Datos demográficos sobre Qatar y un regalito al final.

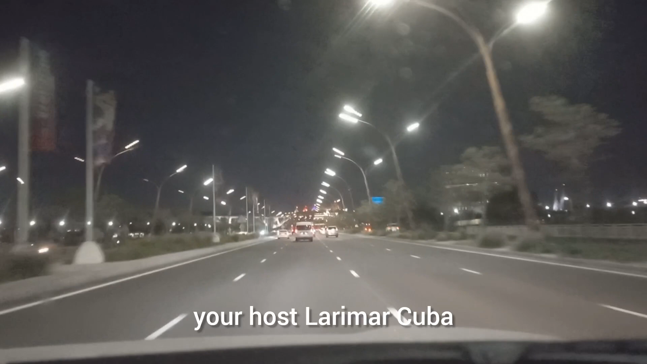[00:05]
En este espacio les estoy mostrando la carretera de Qatar, bueno, una de las tantas.